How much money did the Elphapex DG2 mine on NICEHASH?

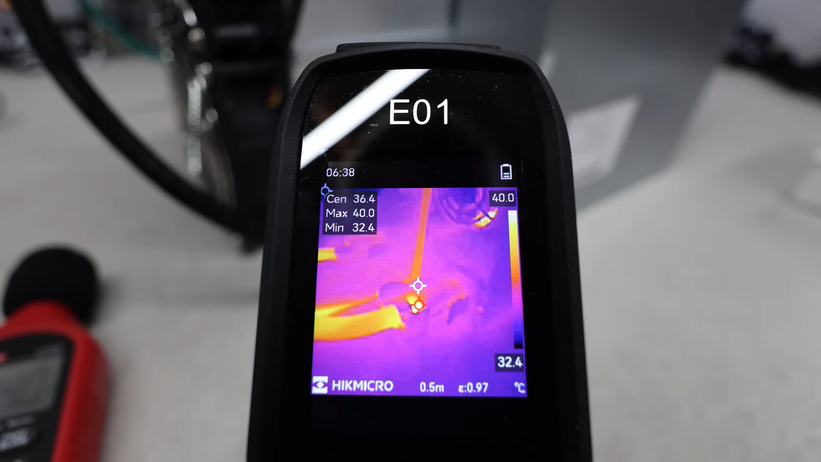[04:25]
On screen: spot 36.4°C, max 40.0°C, min 32.4°C, scale top 40.0°C, scale bottom 32.4°C
Well, just looking at the P13 plug here, the temperature at the connector is about 40, 40 degrees Celsius. Okay.
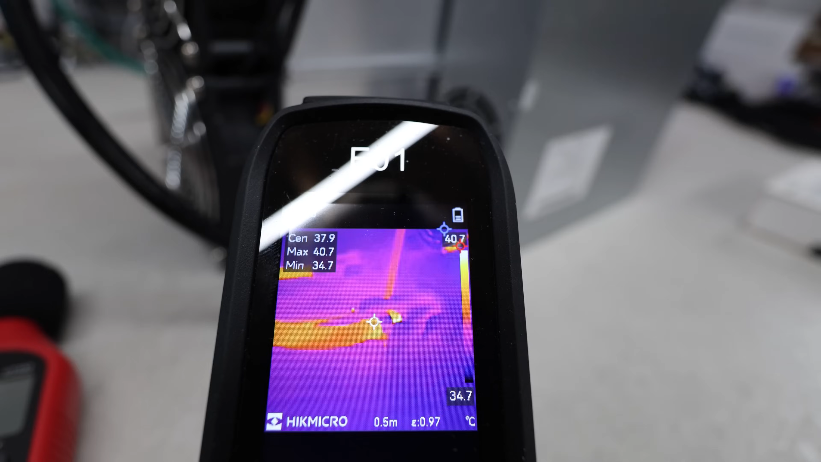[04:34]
On screen: max 40.7°C, min 34.7°C, scale top 40.7°C, scale bottom 34.7°C
40 degrees Celsius for this cable here. All right. As I go along, it's, uh, it's not as hot there.
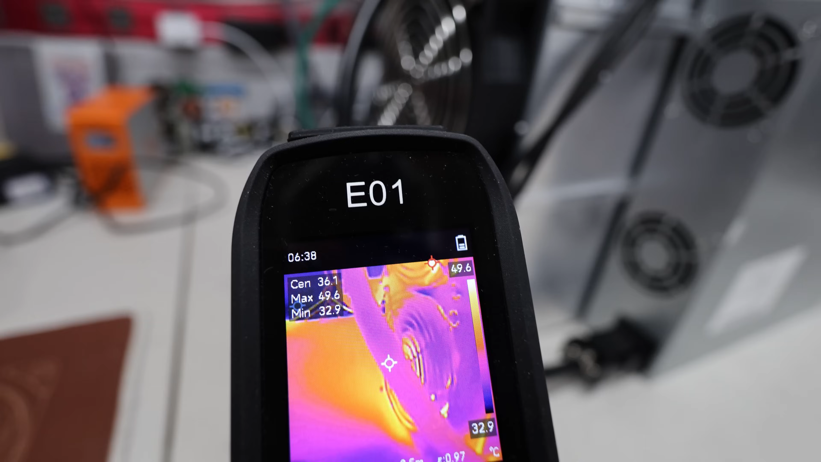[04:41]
On screen: scale top 49.6°C, scale bottom 32.9°C
So about 36 in the center as we follow the cable.
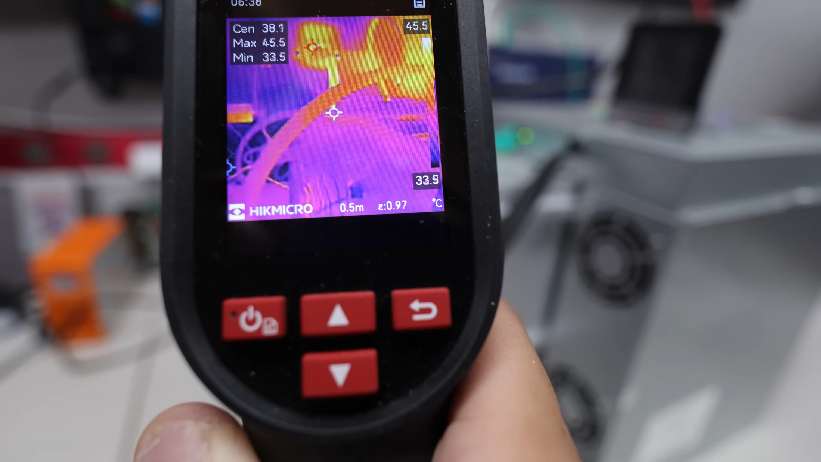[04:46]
On screen: scale top 45.5°C, scale bottom 33.5°C
Okay. It does get a little bit toastier in the middle. Okay. That's where I touched it. It's about 42.
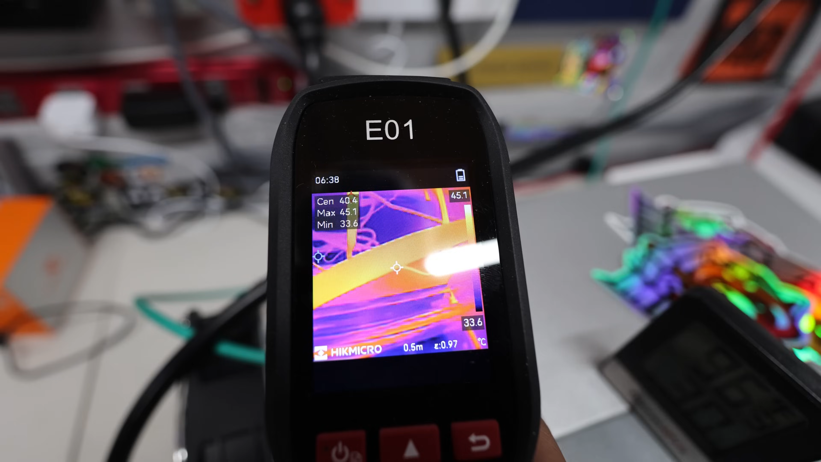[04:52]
Okay. As we go up here, the cable's still, yeah, 40, 44 there.
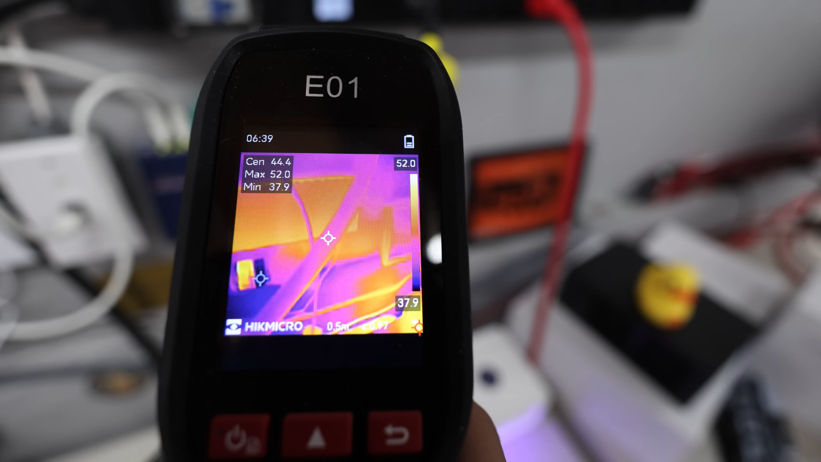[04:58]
As we get, okay, here we go. So as we get to the connector at the PDU,
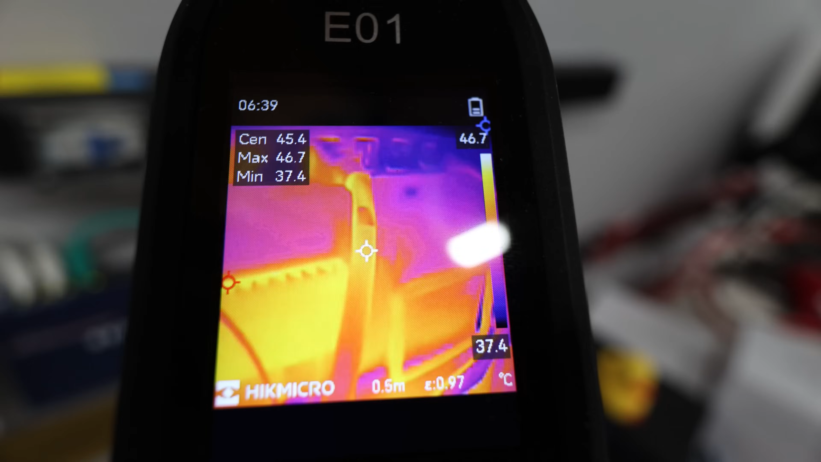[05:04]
On screen: spot 45.4°C, max 46.7°C, min 37.4°C, scale top 46.7°C, scale bottom 37.4°C
it's, uh, the center there, it says 45 degrees Celsius and at the PDU now,
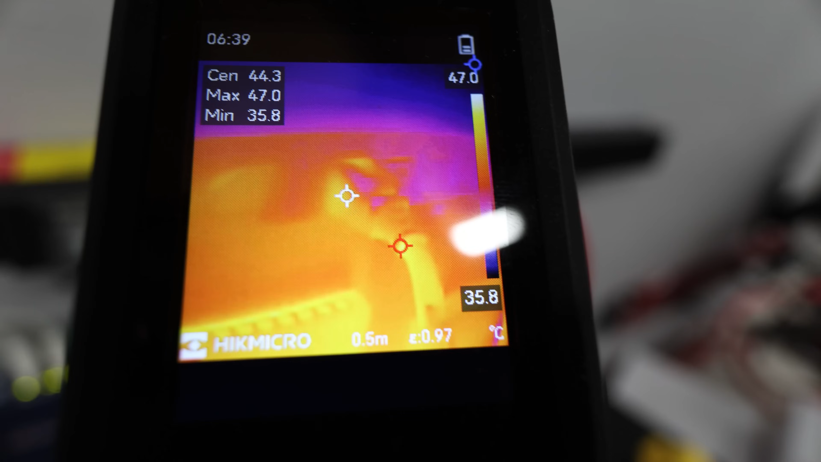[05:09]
On screen: spot 44.3°C, max 47.0°C, min 35.8°C, scale top 47.0°C, scale bottom 35.8°C
yeah, 45, 44.
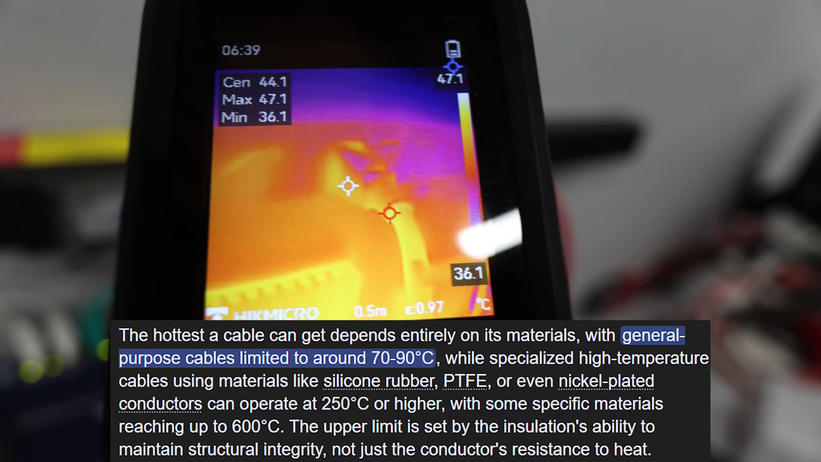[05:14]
So that looks like the max temperature is right at that point of the, uh, C20 cable. It says 40, 47 degrees Celsius.
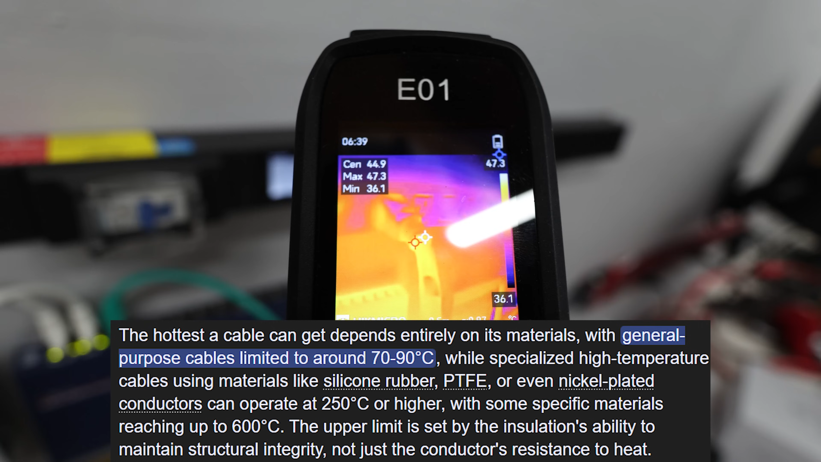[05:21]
All right. So it's, it's not too bad. Honestly, it's not that bad, but it is a little bit hot. Okay. Especially when I touch it.
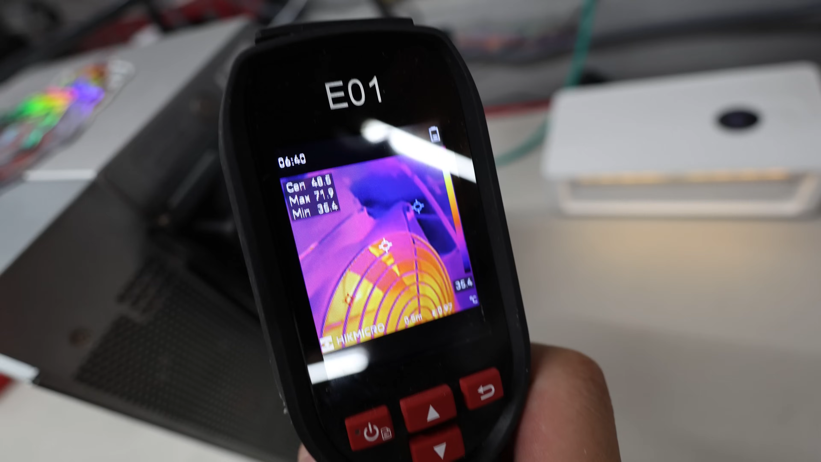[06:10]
Now people wondering about the temperature on the back of it.
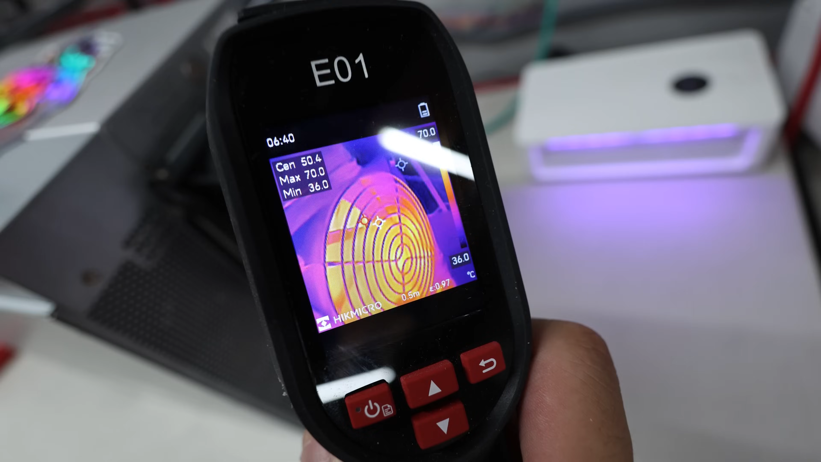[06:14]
On screen: scale top 70.0°C, scale bottom 36.0°C
Yeah, coming out here, where about hottest point is about 70 degrees Celsius.